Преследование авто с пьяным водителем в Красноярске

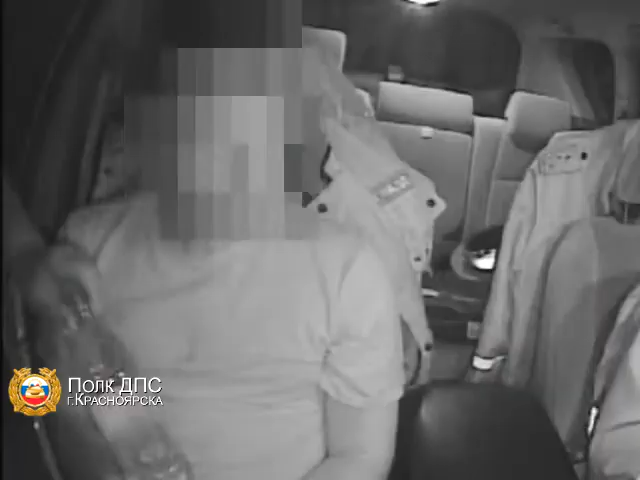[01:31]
Объясняю, да, преследование было автомобиля с города Красноярска. Здесь задержали водителя. Водитель. В вашем присутствии отстраняем его от управления на основании признаков опьянения. Запах алкоголя исходит. Подписывать будете протокол? Да, держу и сначала. Продавать согласны? Согласен. Согласны. Давайте. Прибор готов. Согласны проходить на свидетельство? Нет, согласен. Отказываетесь проходить? Отказываюсь. Подписывать будете? КНД буду подписывать.